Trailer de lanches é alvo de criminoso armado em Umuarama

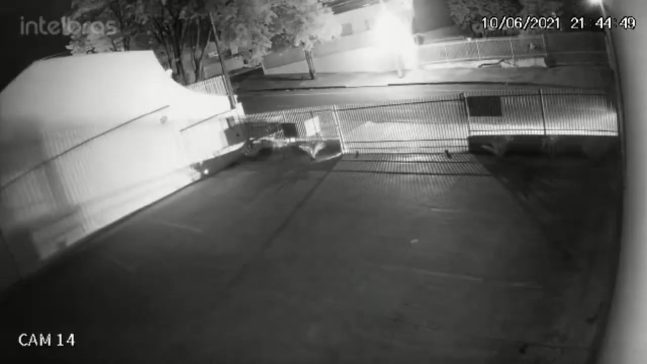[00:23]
ele ainda disparou, deu um disparo de arma de fogo para intimidar as mulheres. Imagens de câmeras de segurança aqui das imediações capturaram a chegada desse cidadão. Ele chegou num veículo, você pode ver aí, ele chegou num veículo como passageiro, o veículo deixou ele em frente a um estabelecimento que estava fechado aí neste momento, ele desembarcou e a pé ele veio até o local, onde ele rendeu mãe e filha,
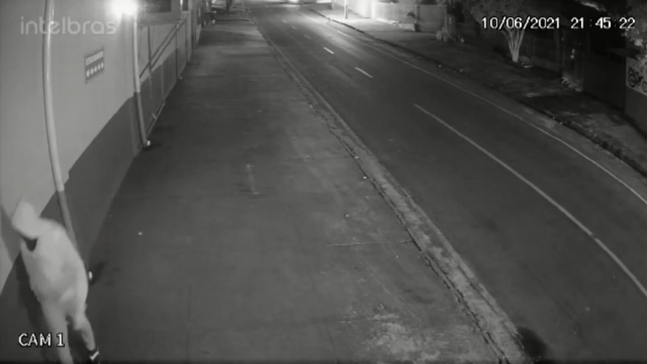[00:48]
que são as proprietárias e também trabalhadoras, as funcionárias e proprietárias aí deste trailer de lanche,